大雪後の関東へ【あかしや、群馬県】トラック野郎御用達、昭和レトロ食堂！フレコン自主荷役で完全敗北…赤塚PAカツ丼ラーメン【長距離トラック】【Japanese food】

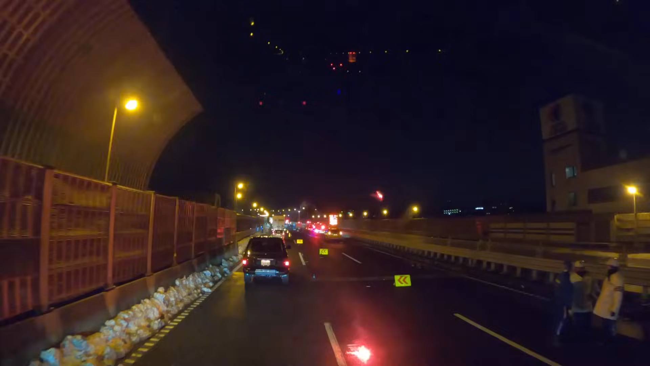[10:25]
これさっきさっきから出てた事故かいやさっきからね二車線の事故は出てたんですけど渋滞はね全然してなかったんですようわーガードレールぶち当たっとる?いーマジか
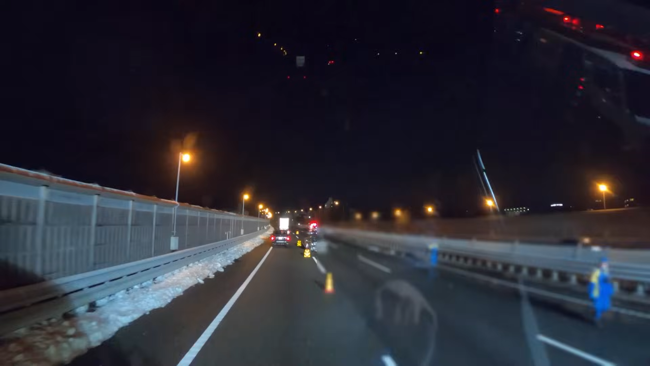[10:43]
これはドライバー大丈夫かこれいやーむっちゃなこれまあこれ12時落っこちで車がバーっと来たから今渋滞ねちょっとバーっとした感じからちょっと前から確かに寝てたんですけどね渋滞はしなかったけどいやこれ雪はないけどねやっぱ路面は濡れとるからねうーん今ね外は3度?4度?3度くらいか?
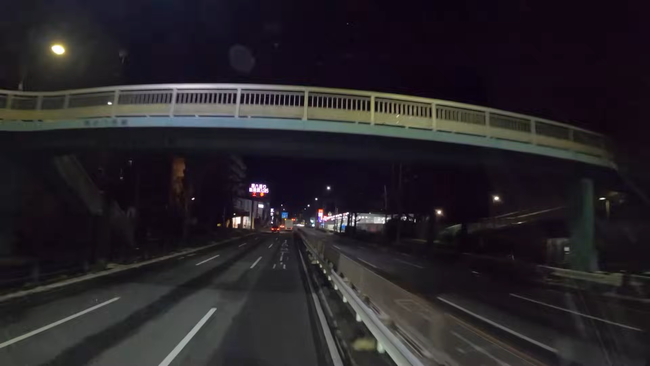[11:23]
えーこちら間髪通り間髪通りでございますえー雪はほとんどないですねまあちょこちょこ残ってますけどね悪いねあんま通ることないけど一番右通る中でねなんかあのお邪魔と
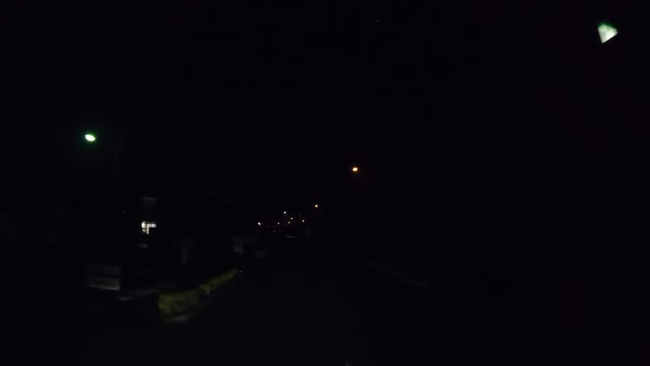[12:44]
のことがこう結構大変なのよ溜まってるやつがまあ年末年始のねあのー休み明けとかでもそうですけど滞留してる荷物がドッときてそれを捌っ切るまでが大変なのよこういう時っていうのはだからほんまねあのー物が軽いへん言ってねおこらんとってなカメラではわかりにくいかもしれないですけどめちゃくちゃ霧が濃いんだけど全然見えん